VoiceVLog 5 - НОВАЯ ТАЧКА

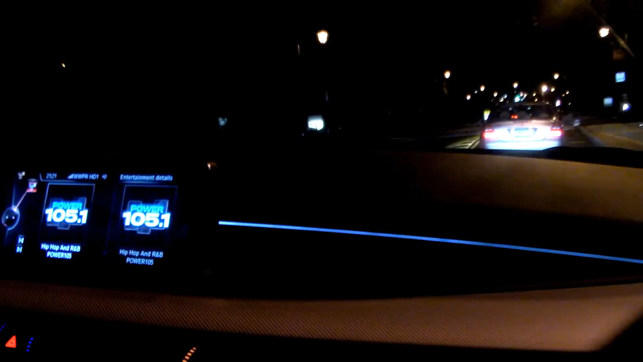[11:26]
Если вам нужна машина, чтобы доехать из точки А в точку Б, вам все пофиг. Вот вам мой совет. Купите Toyota Prius. Лучше машины нет.
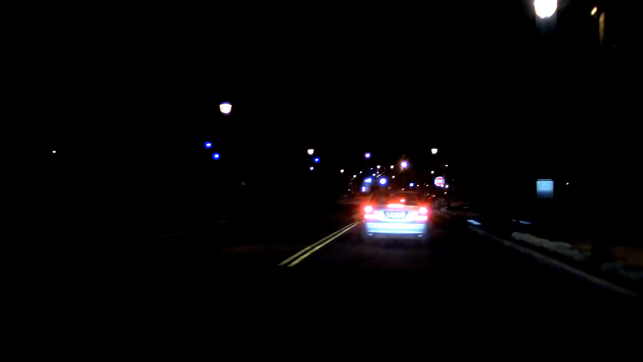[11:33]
Это, конечно, зависит от того, как вы ездите. Но на этой машине ездить медленно практически невозможно. Потому что вот, ты не нажимаешь, блядь. У-ху!
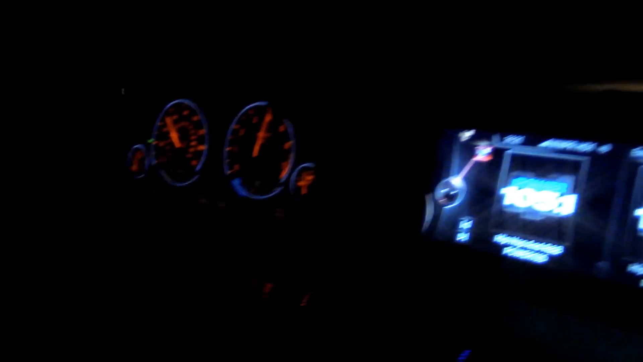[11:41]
Тыщ, тыщ. Ну, в натуре в каком-то космическом аппарате такое ощущение, что сейчас взлетим.
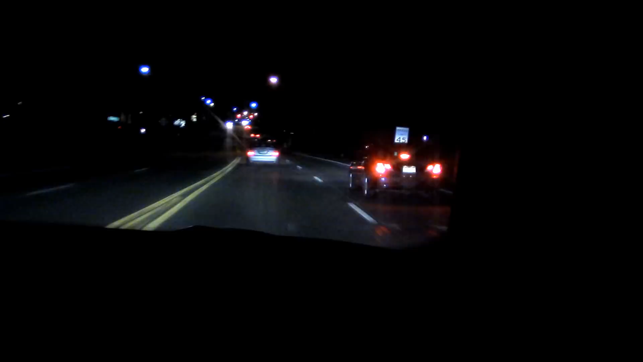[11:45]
Крылья бы еще приделать, как в такси, и полетели через машину. Ну вот, у меня эта машина действительно такая. То есть... Итак, Ана, мы находимся в полосе Смоли. Пару слов насчет этого места.
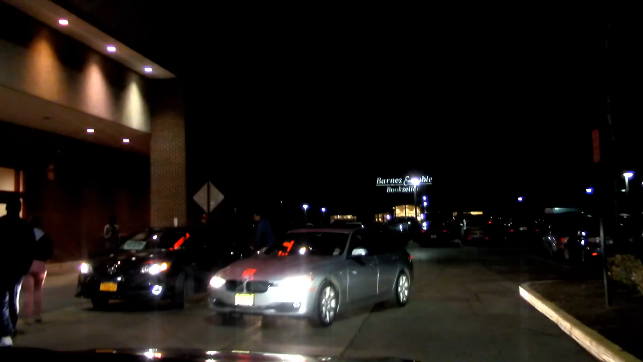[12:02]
Ну что, блядь, на парковке, как всегда, одни недоразвитые твари. У меня вебенок, издатый таксист, который думал, что я, блядь, пущу.
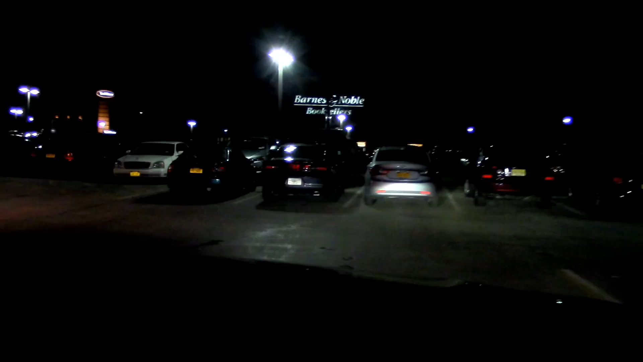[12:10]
Ну вот, нормальный человек на BMW едет, блядь. Как, тебя мусора присонули? Блядь, да я проеду-то.